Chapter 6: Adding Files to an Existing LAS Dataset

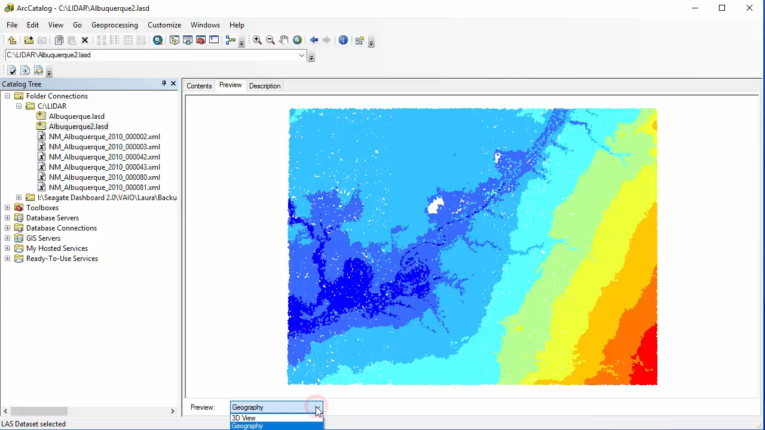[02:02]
it in 3D view as long as I have spatial analyst turned on as an extension.
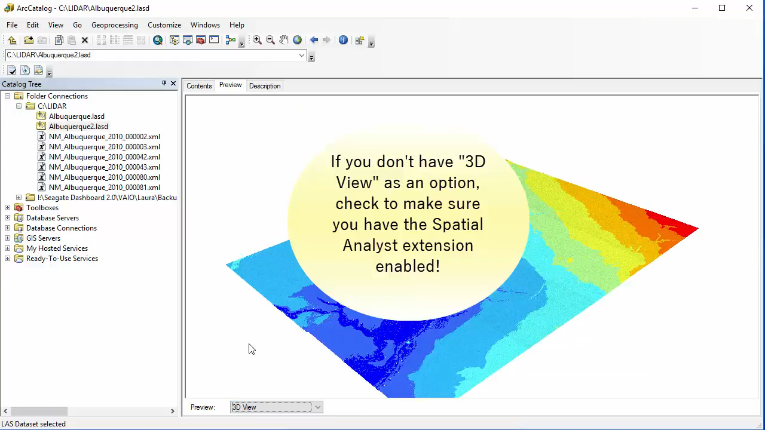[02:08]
And I can kind of explore that but only by using the mouse at this point.
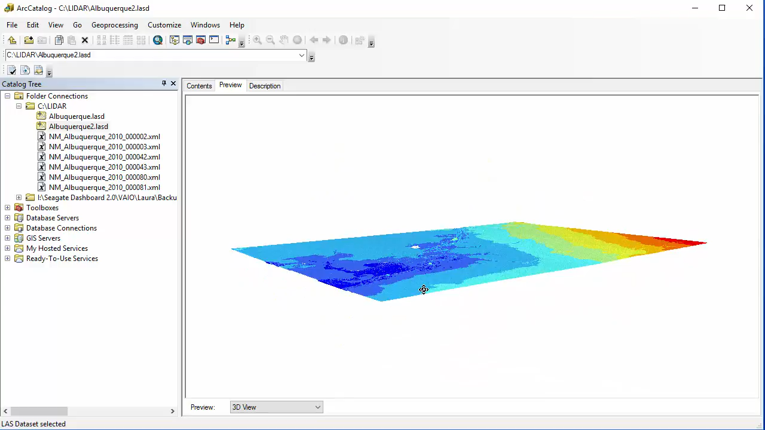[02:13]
So I'm zooming and panning with my mouse and my scroll wheel.
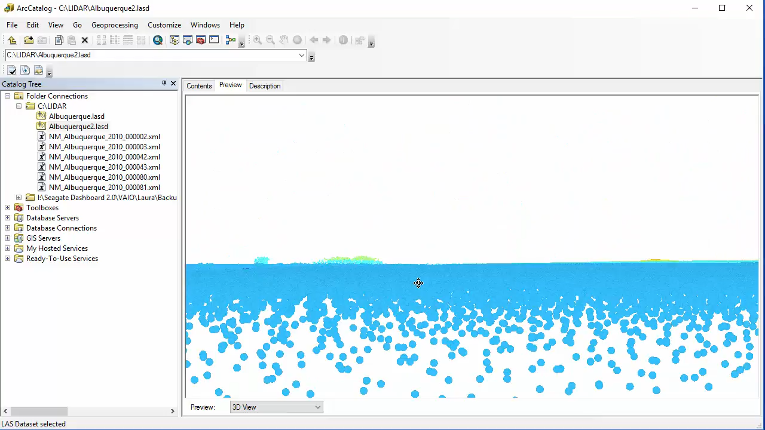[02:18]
So now I'm going to jump into the second method of adding more data sets to our original LiDAR data set we created.